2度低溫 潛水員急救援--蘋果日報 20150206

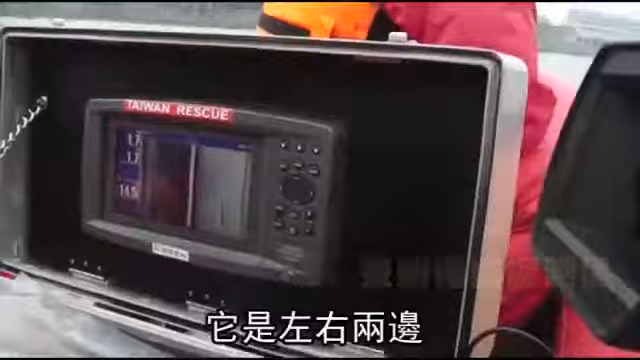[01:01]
它是左右两边。 这机器可以在行进间探测左右两边的河床，水中摄影机拍起来的画面就像这样。